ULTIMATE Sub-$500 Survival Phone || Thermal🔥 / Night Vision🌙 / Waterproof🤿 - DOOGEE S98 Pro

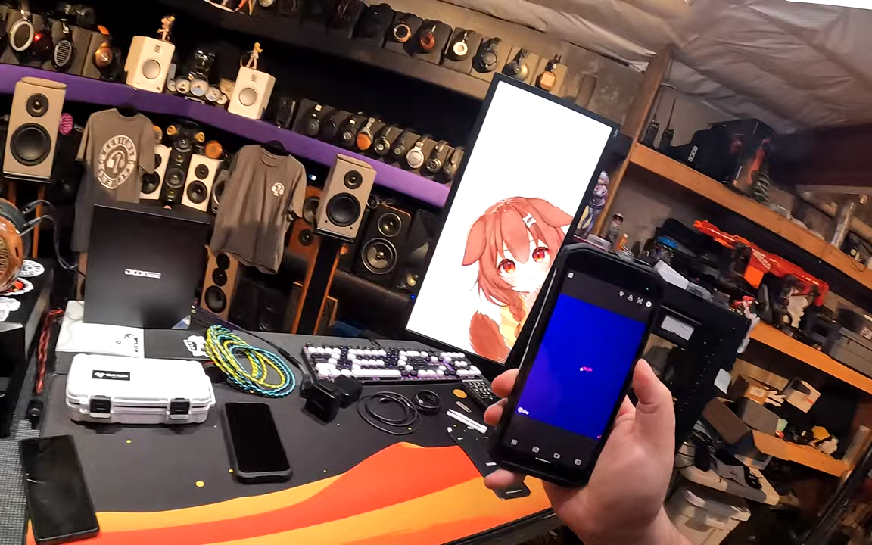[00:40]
thermal camera. Okay, all right, we're gonna get to the thermal, look at my, look at my fucking Sony phone, it's on fire.
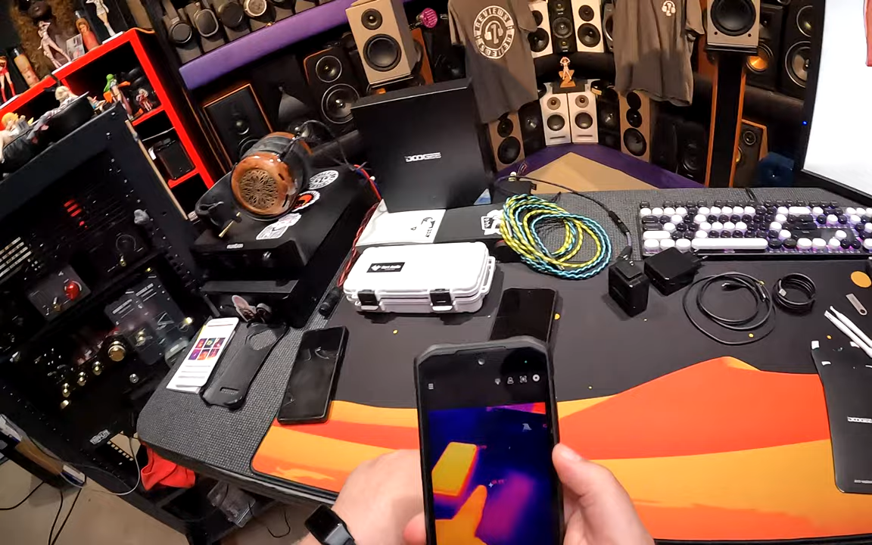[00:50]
Look, look, the other Doogie, it's been on for 20 minutes, nice and cold. Sony phone, fire.
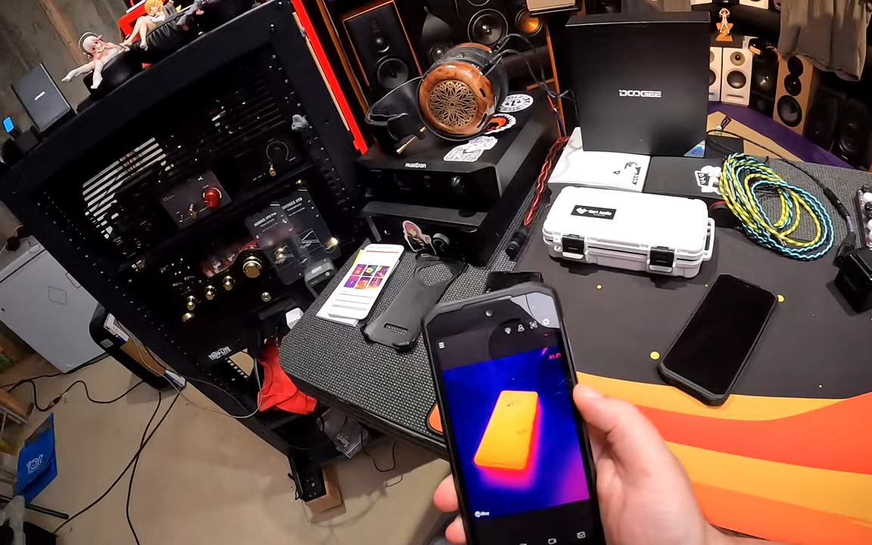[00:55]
Lights, fire.
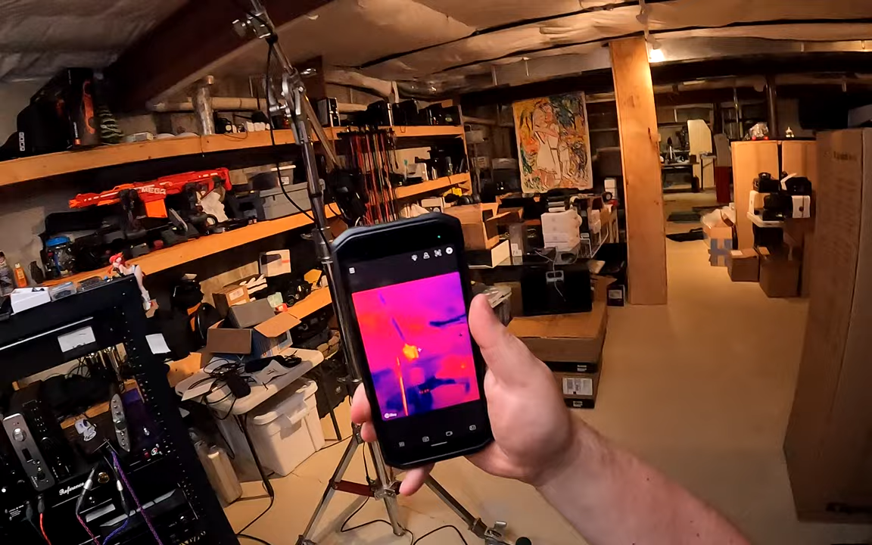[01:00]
Look over there, just all the things that are hot, except the transformer for the, my hands, oh, all right, so anyway, we're gonna get to the, um,
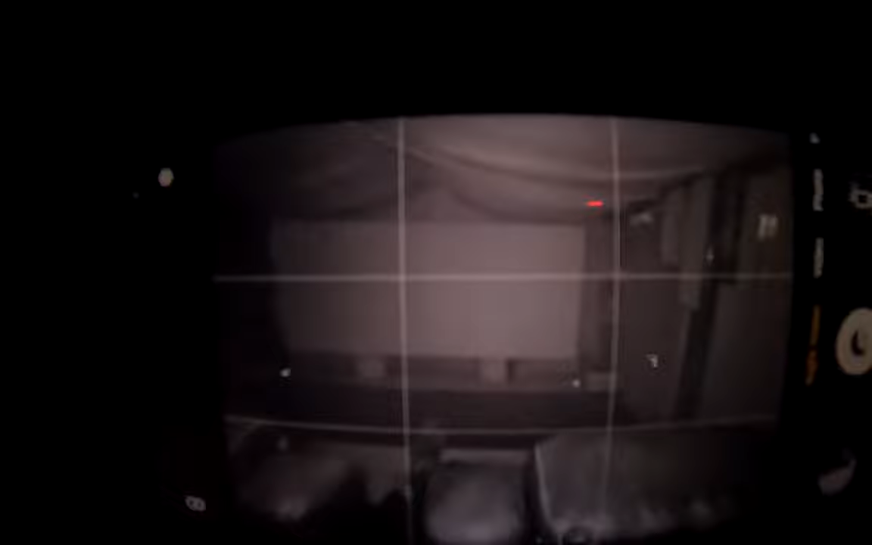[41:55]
we can see everything. In fact, wait, there's a TV on over there.
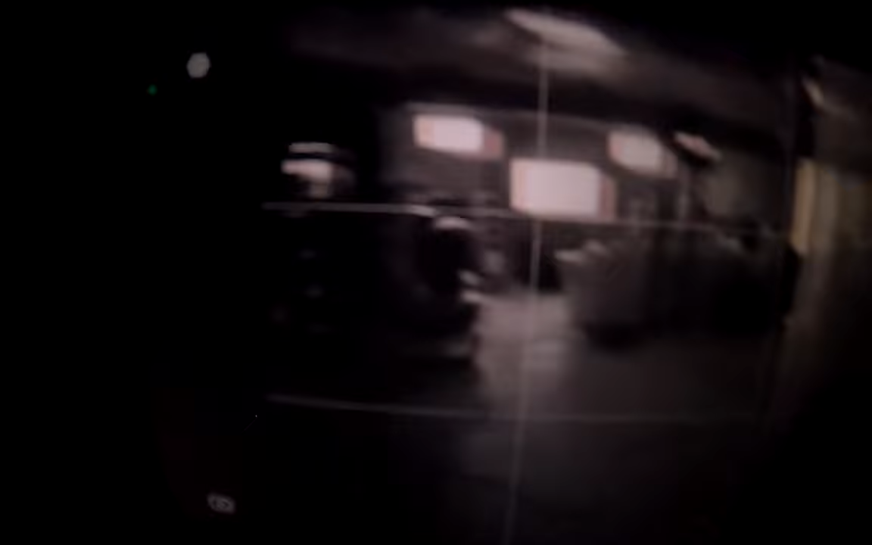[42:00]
This is some, uh, Jack Ryan stuff.
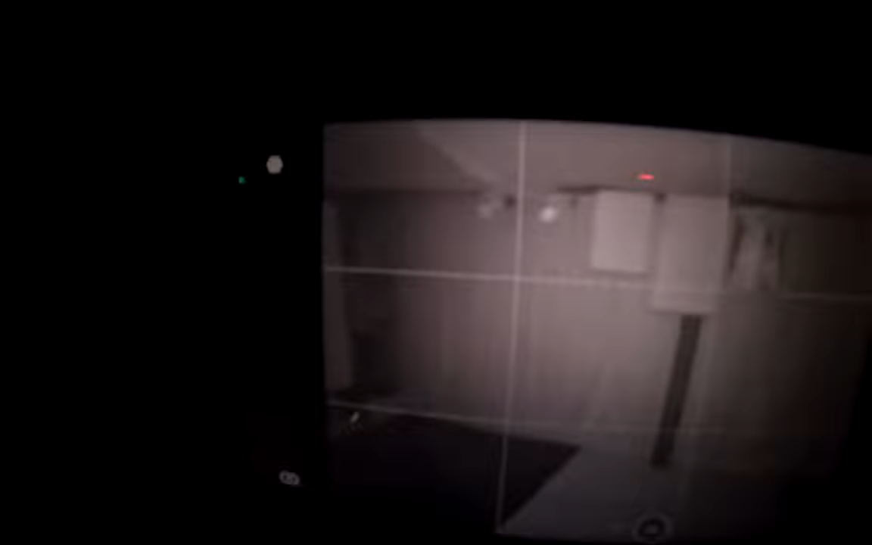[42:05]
So, if we come over here, you see these, oh wow, so this one still has something on it,
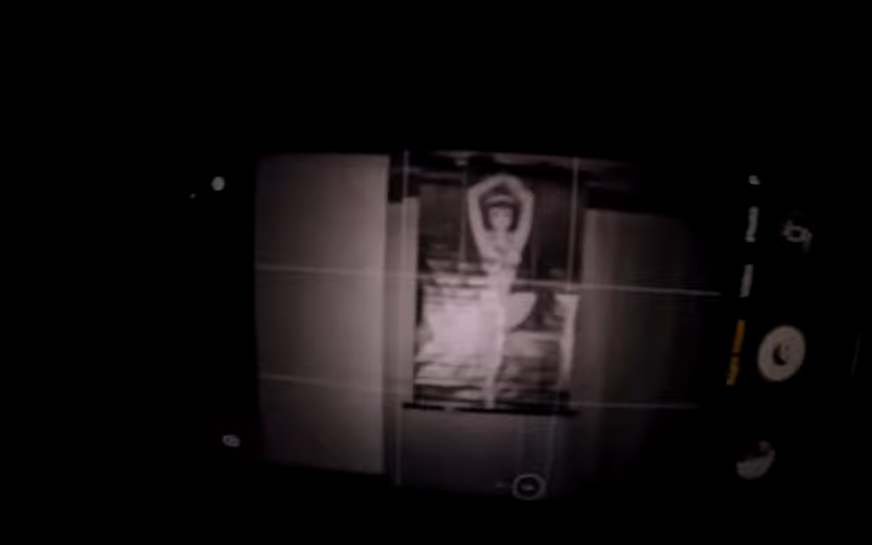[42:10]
that's Faye, and these just look like white pieces of blank.
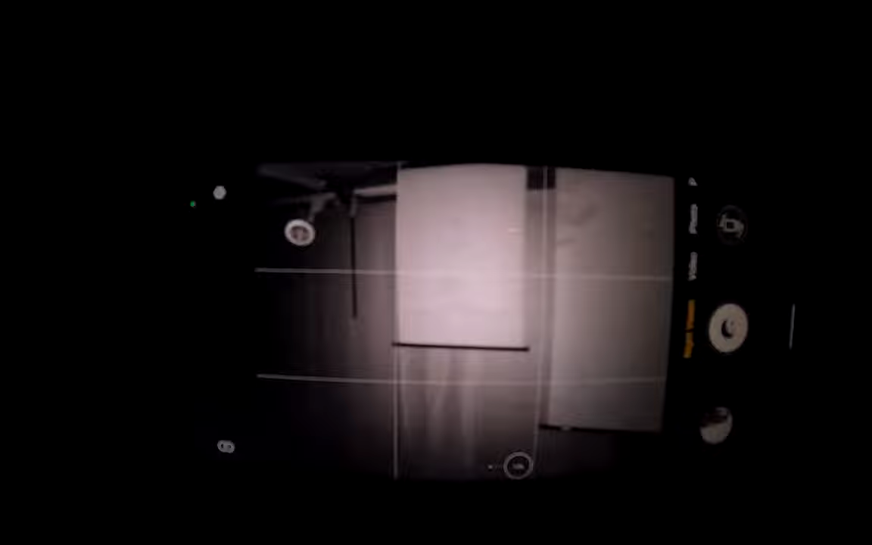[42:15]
Those have posters on them.
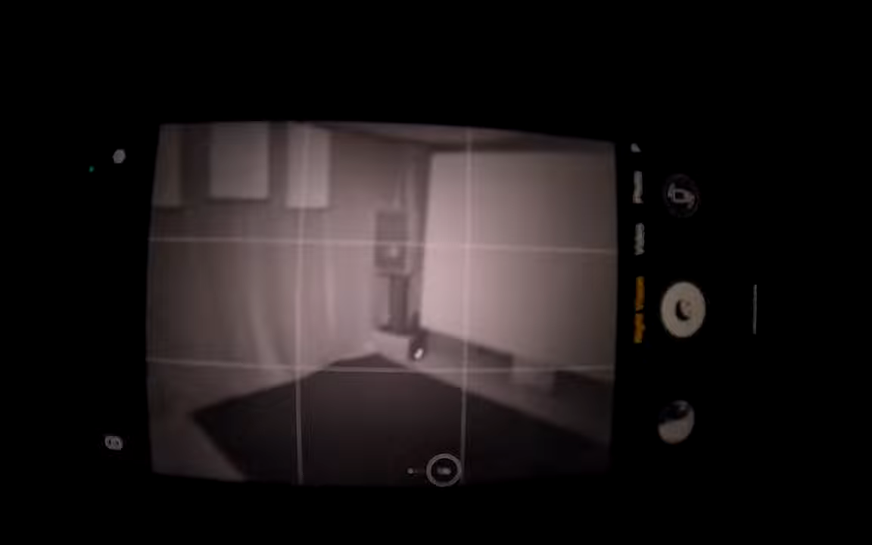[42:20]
So, this can take complete darkness, like, but, middle of a cave in Afghanistan, just pictures.
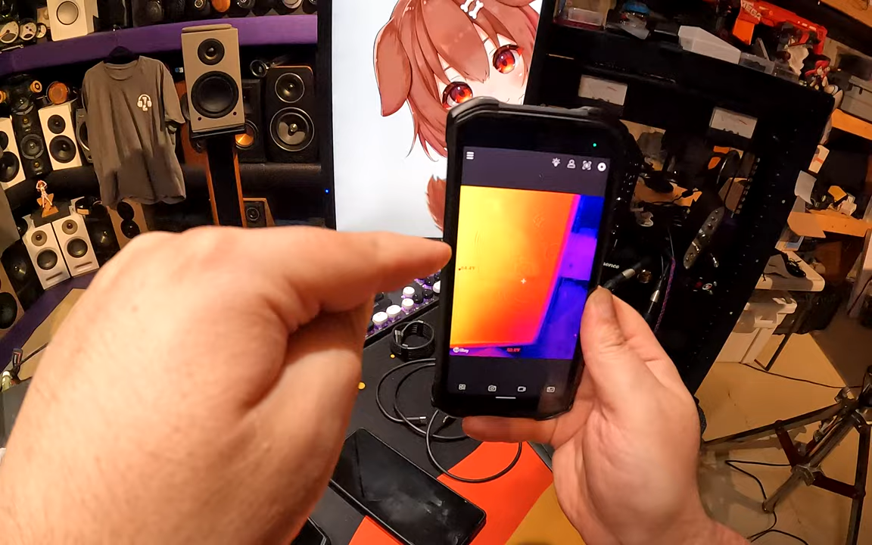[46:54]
You can see her there because I have it set to do that. You can see details.
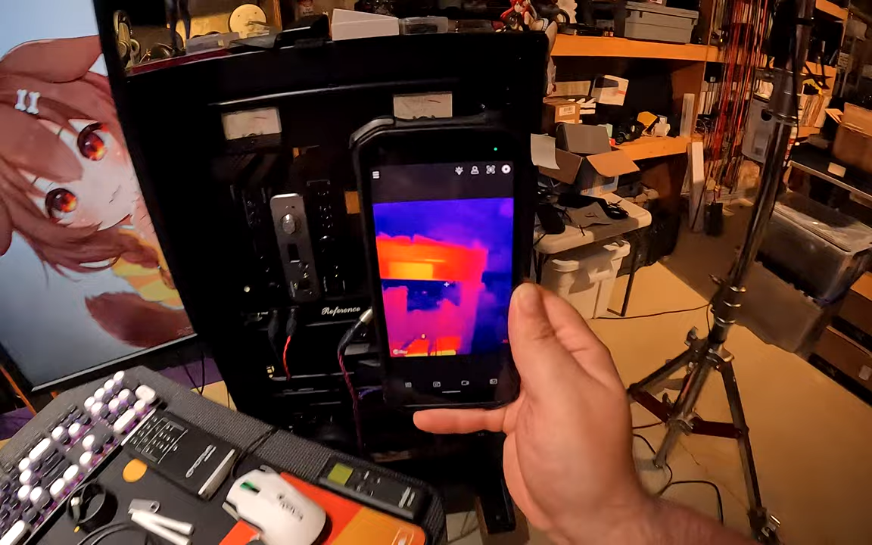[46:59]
You can read gauges and things because it's using both cameras, the infrared and one of the others. So when you take a picture or a video, you can make out ZReview's logo.
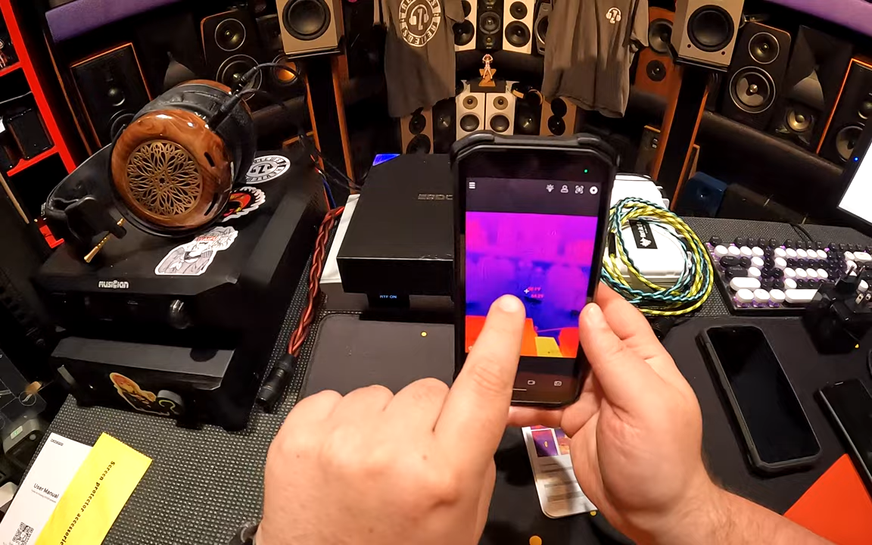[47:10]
It's not just blotches of color. For those of you who don't know what a thermal imaging camera is, it can take thermal images.